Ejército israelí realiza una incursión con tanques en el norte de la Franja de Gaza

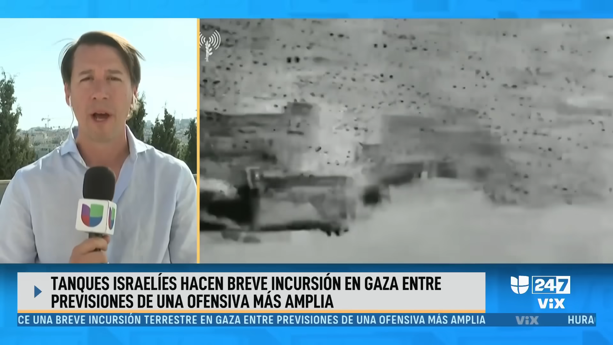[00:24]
Esta vez sí fue confirmado oficialmente, los tanques ingresaron por el norte de la franja de Gaza al territorio palestino para atacar posiciones y objetivos concretos donde creen se esconde jamás y también su arsenal. No se informó si pudieron recabar información de inteligencia para intentar localizar a los rehenes.